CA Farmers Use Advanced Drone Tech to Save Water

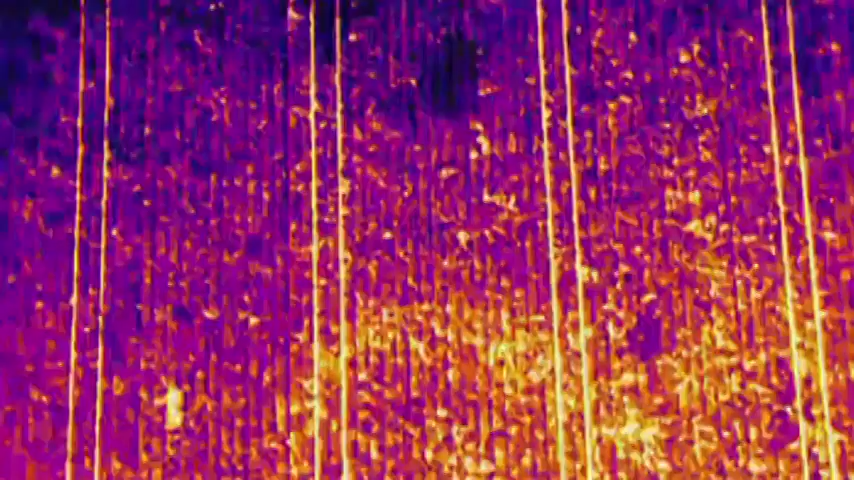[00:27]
and then now you can also fly in real time and see things like thermal differences within the canopy learn
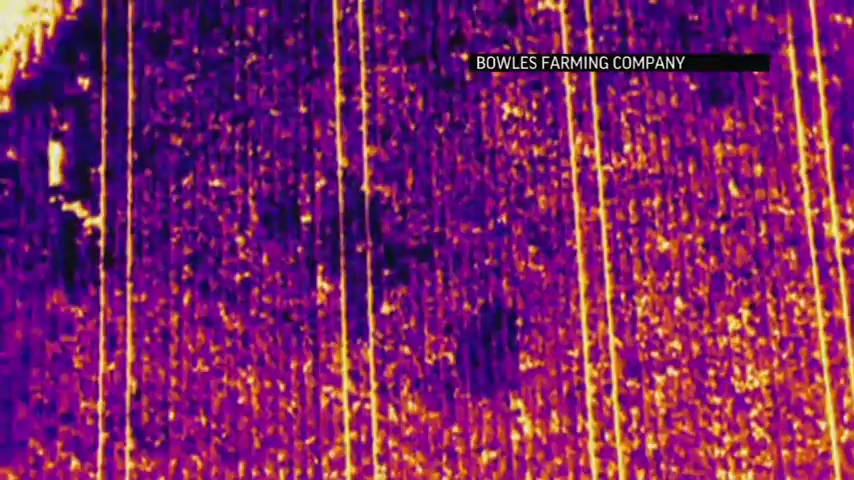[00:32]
where leaks are I mean there's just a it's it's new it's so new that we kind of don't know all the potential of what there is it's and it's evolving so quickly that we're just trying to